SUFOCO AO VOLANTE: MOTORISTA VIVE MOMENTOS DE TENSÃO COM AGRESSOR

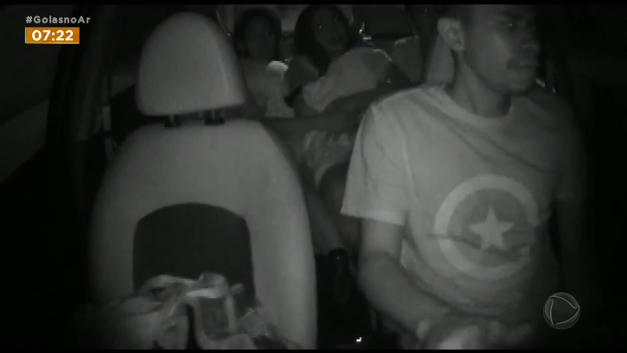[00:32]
Dá só uma olhada nas imagens do circuito, da câmera, de dentro do carro que registrou tudo. O agressor partiu para cima até do motorista. Confira na reportagem do Paulo Henrique Santos.